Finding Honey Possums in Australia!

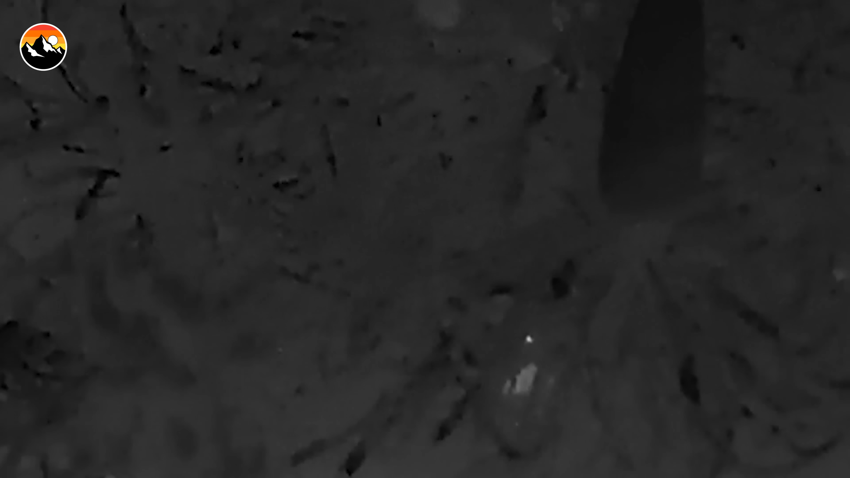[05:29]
Hasn't moved yet. Oh, I see him.
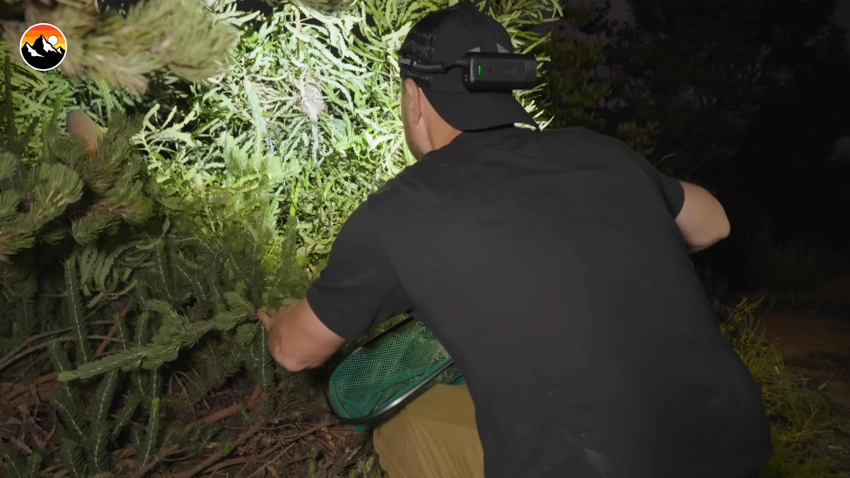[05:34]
He's up. Oh, wait. There's a little bird's nest there. Ah. But I think it was, I think it was one of them because I saw a tail. He's still there.
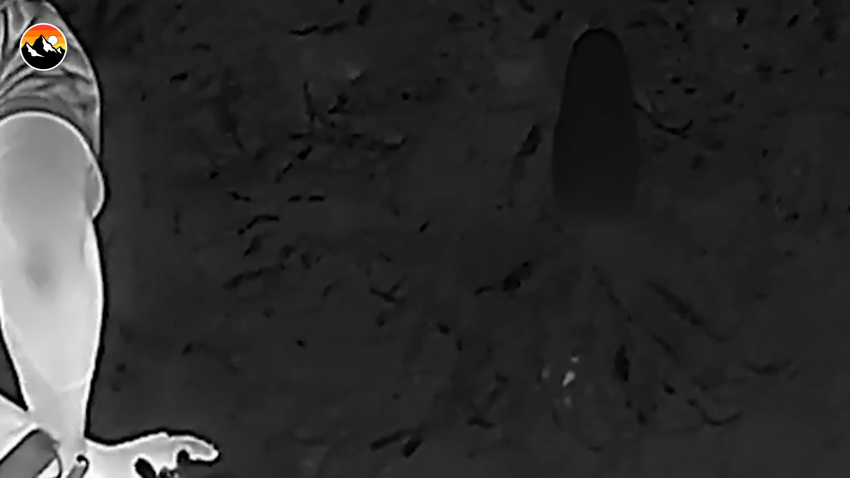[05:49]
Oh, wait. I'm looking right at him. Yep. I see him. Okay.